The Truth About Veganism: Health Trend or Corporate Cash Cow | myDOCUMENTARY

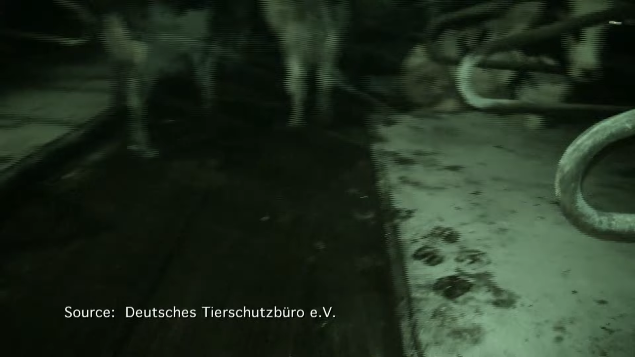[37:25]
Careful preparation is needed to make sure no bacteria is brought into the dairy farm from outside.
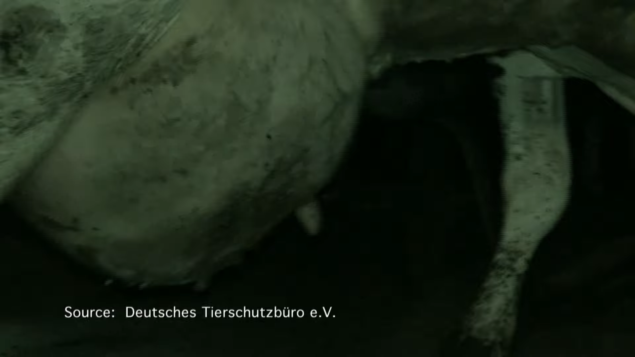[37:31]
We have a camera with us, an infrared camera, just to show in what conditions the animals are kept, to give the consumer an authentic look behind the scenes.
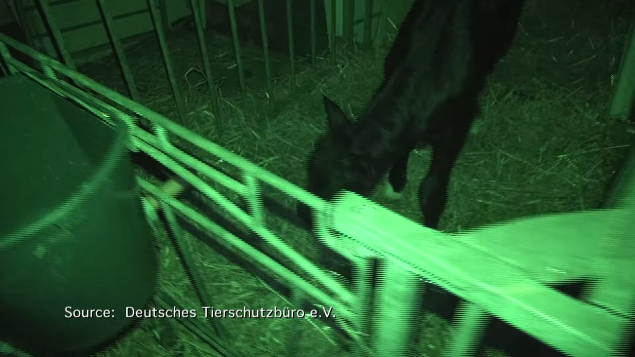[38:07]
Ironically, the calves get low-fat milk powder,
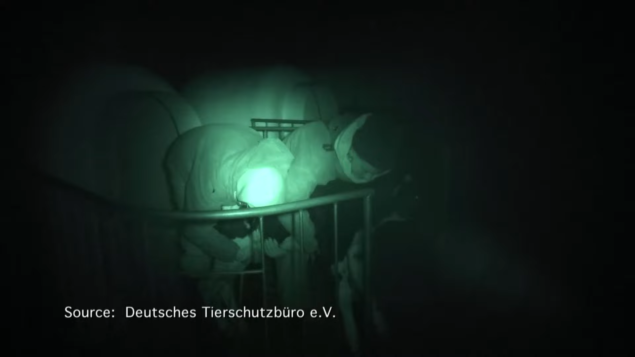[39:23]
Something that is a standard, but little-known part of everyday dairy farming. Oh, what's that?
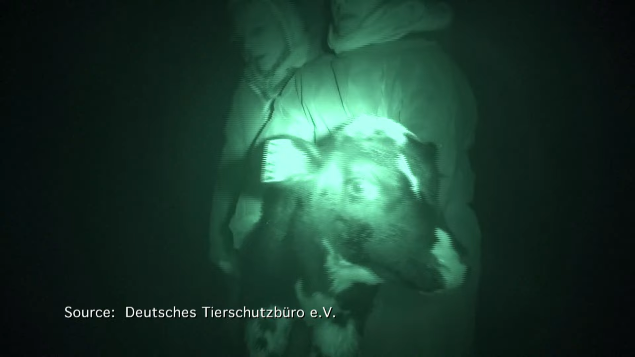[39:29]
A very small calf. In Germany, the mortality rate of calves is around 15%.